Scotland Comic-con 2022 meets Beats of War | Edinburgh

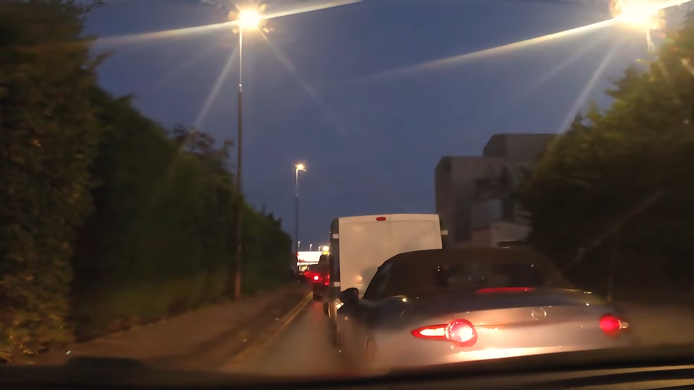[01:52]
Look at all the morning traffic to the entrance of the trader's car park. This is like 5 to 7, and they meant to open the door around 7 a.m. I'd say I'm pretty early. I have a few people in front of me, so that's good. But the queue is getting bigger and bigger and bigger. Check behind. Bigger. Look at the cars over there.